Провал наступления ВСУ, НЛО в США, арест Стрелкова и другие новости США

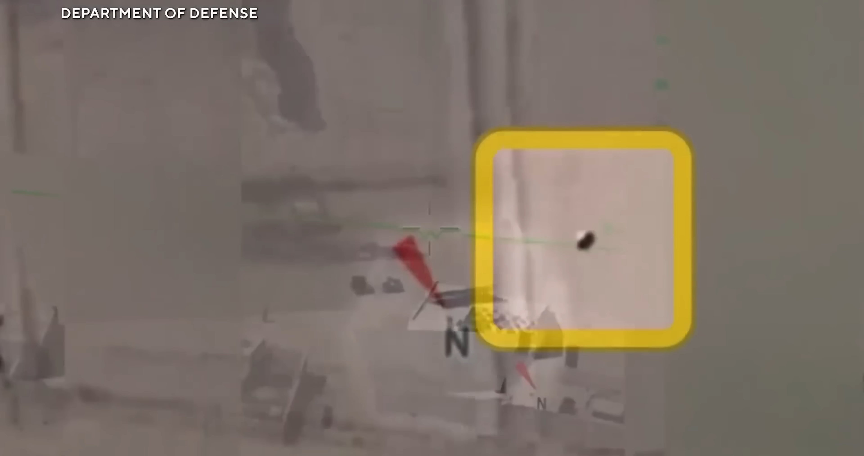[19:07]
Там пилоты ВВС, они говорили о том, что видели эти объекты, кто-то описывает как какие-то там точки, которые движутся по какой-то абсолютно не физической траектории.